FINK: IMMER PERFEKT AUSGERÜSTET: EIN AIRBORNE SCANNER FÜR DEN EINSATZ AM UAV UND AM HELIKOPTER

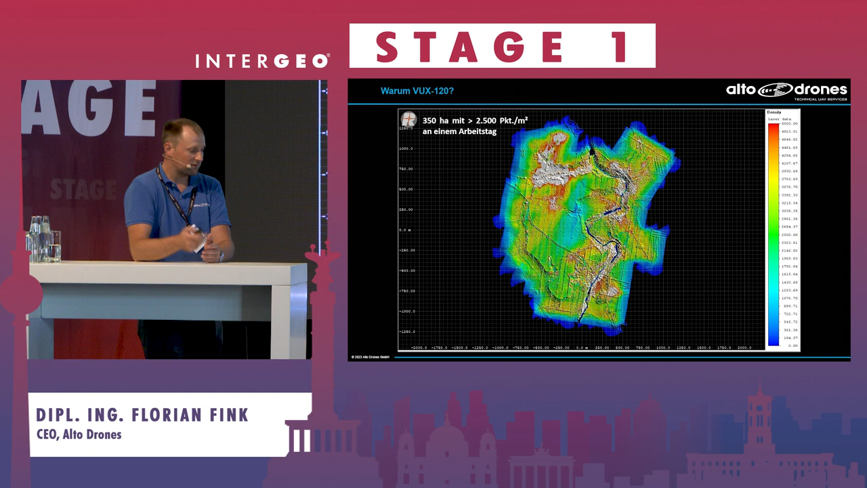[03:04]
Diese hohe Punktdichte war gefordert, weil sie eben dort morphologische Analysen machen wollten. Und auch weil es eine sehr dichte Vegetation gab. Und eben mit dieser hohen Punktdichte war man imstande, das zu durchdringen.
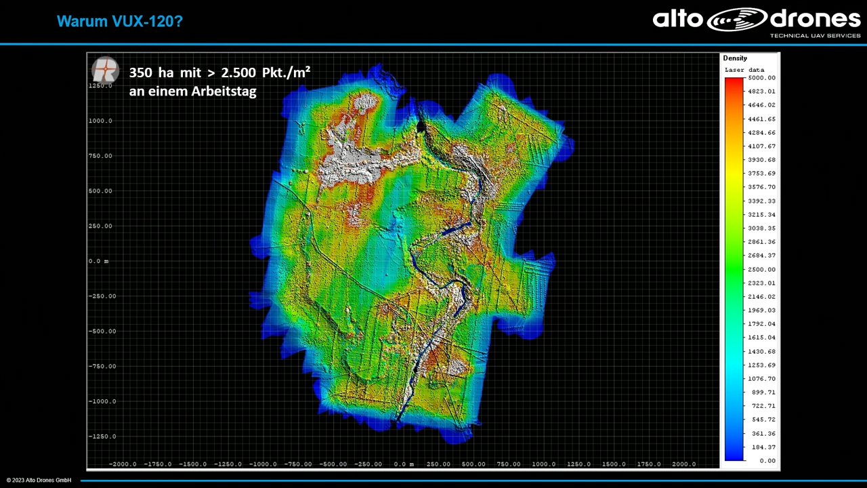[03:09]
Wir haben dann im Auswerteprozess, ist uns dann in einem Bereich, sind uns diese Löcher aufgefallen. Wir konnten uns das dann am Anfang nicht so erklären.
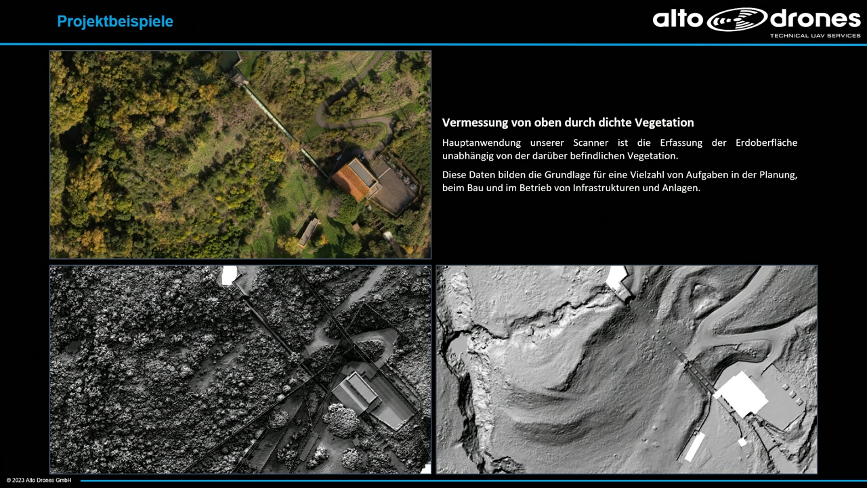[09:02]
Standardmäßig machen wir Ortofoto mit 2 bis 3 Zentimeter und Geländemodelle mit 20 Zentimeter pro Pixel, aber es geht auch weniger. Vor allem jetzt im Herbst sind sehr viele Skigebiete.
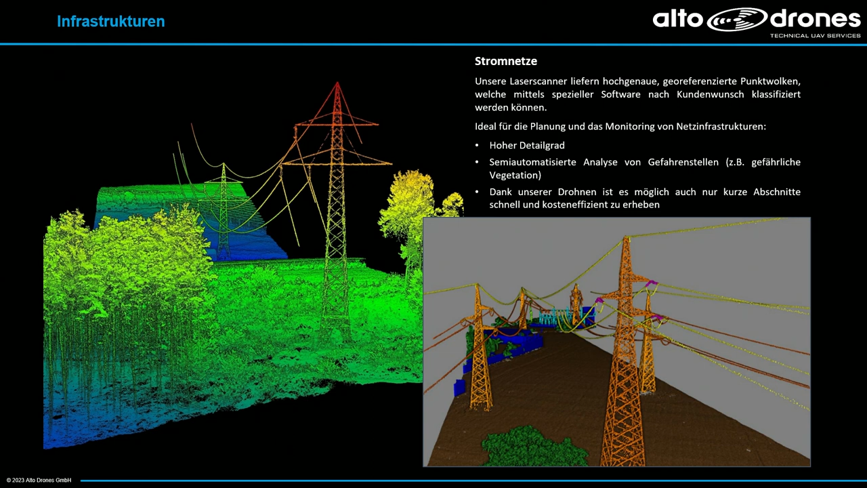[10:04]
Und dort ist eben mit dem WUX 120 sehr angenehm. Man macht einfach zwei Streifen, einmal hin, einmal zurück. Man hat alles drauf und ist auch relativ zügig und schnell. Was ganz oft gefragt wird, ist eben vor allem hier im Bereich, wo man sonst nicht, wo was man nicht betreten kann, dass man eben,
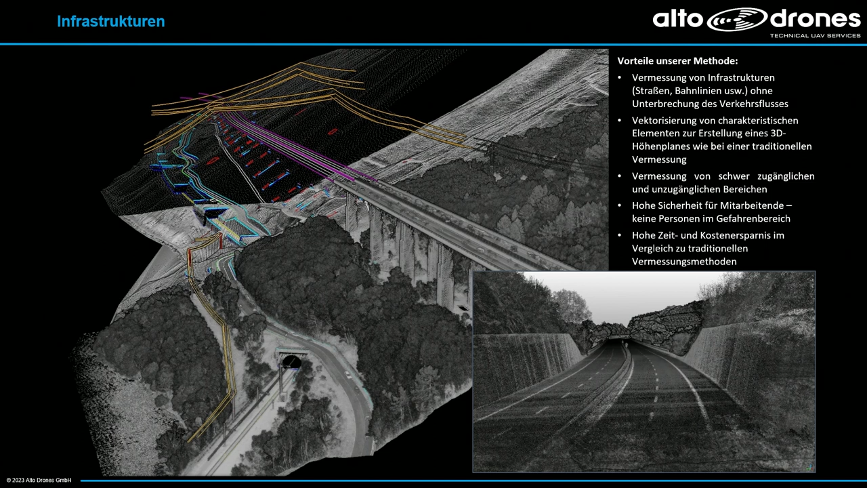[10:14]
es war hier eine Eisenbahn, es war die Autobahn, man musste nicht sperren, man hat es mit dem Helikopter beflogen und dann wurde das abvektorisiert.
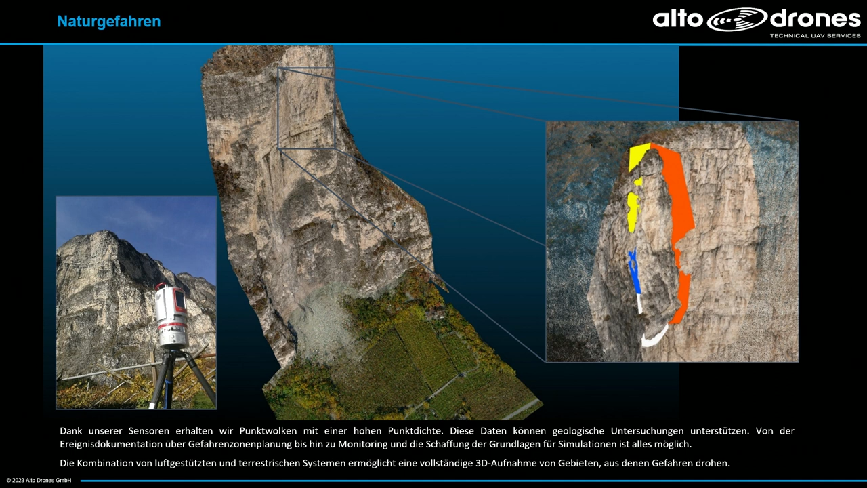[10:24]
Wir verbinden danach oft noch terrestrisches Laserscanning, vor allem bei Felsland neben, weil es dort relativ gut geht.
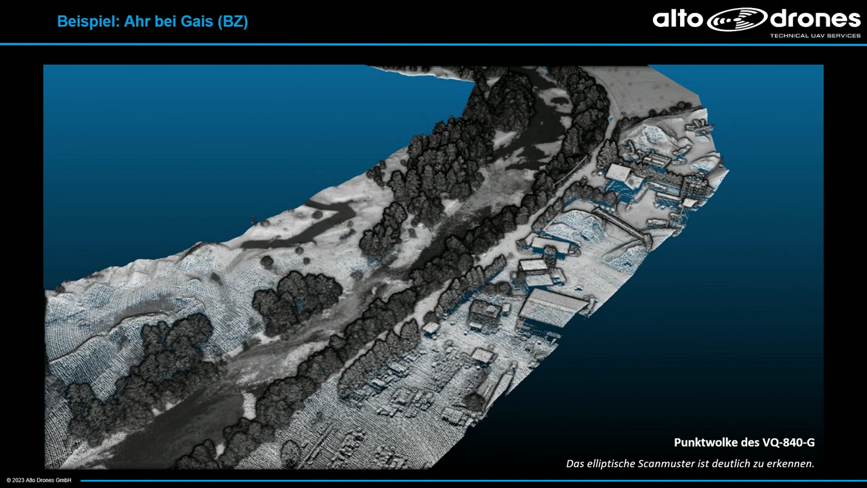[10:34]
Und seit heuer und früher ist eben der WUX 120 ein guter Kombi mit dem VQ 840.
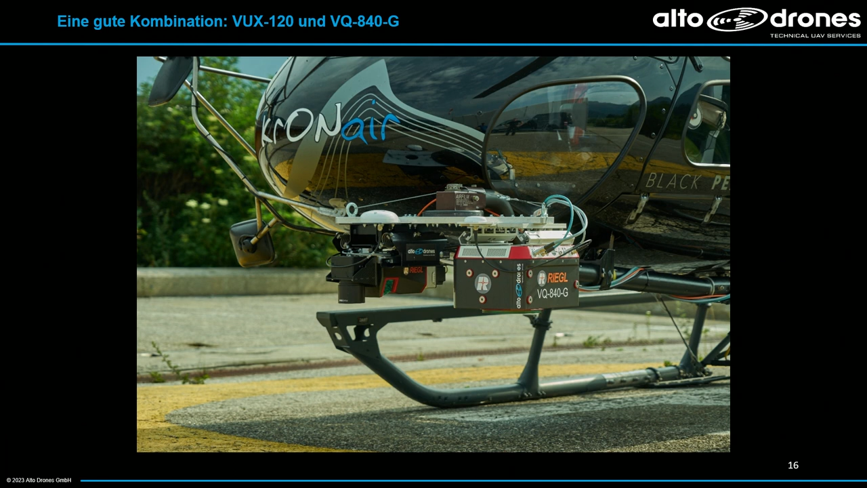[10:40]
Warum? Das hier ist jetzt eine Punktwolke vom VQ 840 und wenn ich von dem jetzt die ganzen Bodenpunkte rechne, dann sieht man, dass dort, wo es im Bereich der Bäche, im Bereich des Flusses,
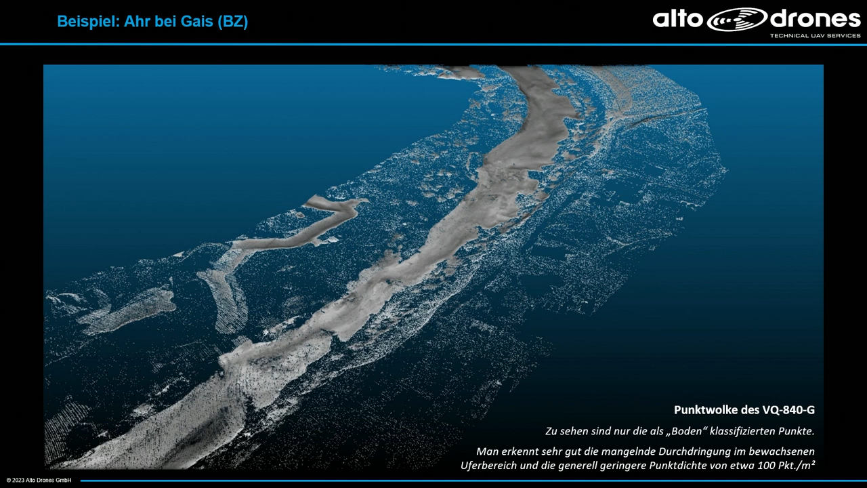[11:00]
wo es nass ist, ist die Punktdichte sehr hoch. Auf der Seite, wo Vegetation ist, ist es etwas mau. Wenn ich das dann mit der Punktwolke vom WUX 120 vergleiche, dann sehe ich genau dort, wo ich mit dem anderen viele Punkte habe, habe ich hier genau keine, überall wo nass ist.
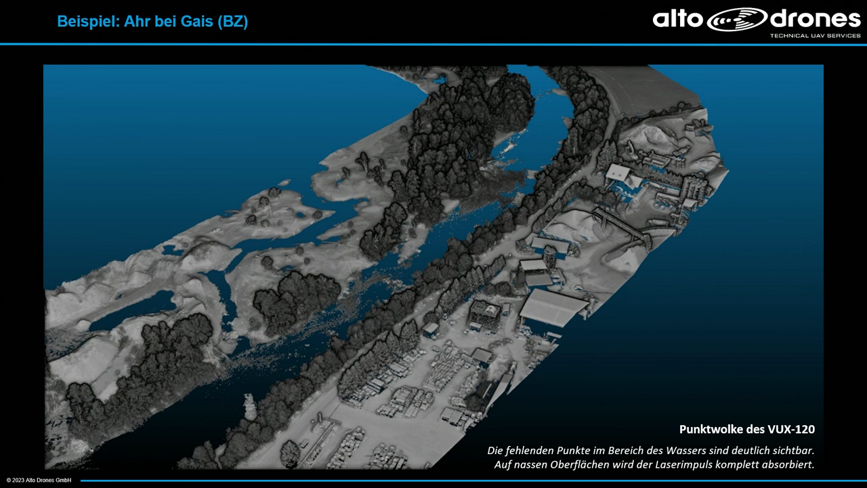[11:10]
Die Bodenpunkte des WUX 120 sind eben dann dort, außerhalb,
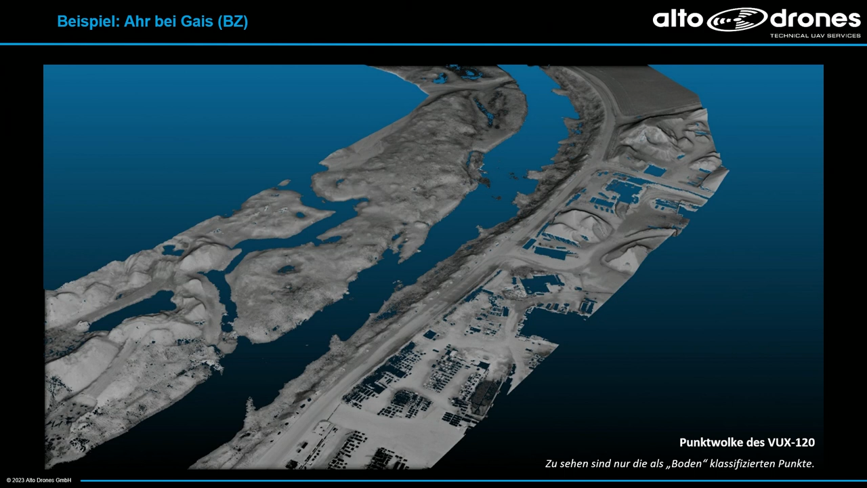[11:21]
wo viel Vegetation ist, sehr dicht und ich habe dort gute Informationen. Und wenn ich dann dann beides verschneide, dann habe ich ein durchgängiges Geländemodell.
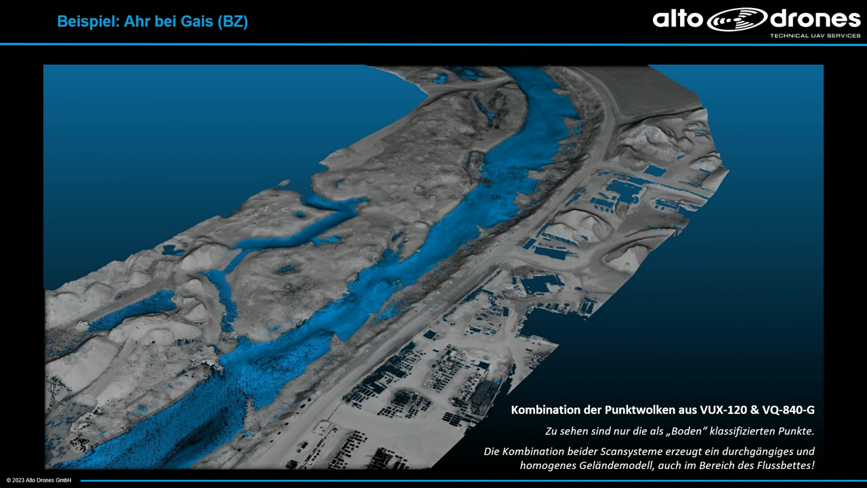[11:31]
Und wenn man dem an beide Scanner zeitgleich am Hubschrauber montiert, kann man einfach beide auch steuern. Man nimmt die Daten in einem Überflug auf und man hat dann alle Daten und ein
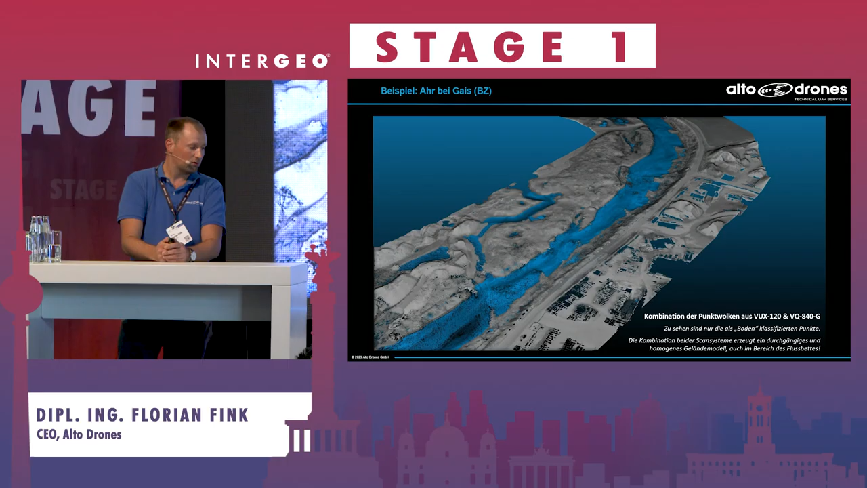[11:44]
durchgängiges Geländemodell auch bei Flüssen und Zähnen. Wir haben... Genau.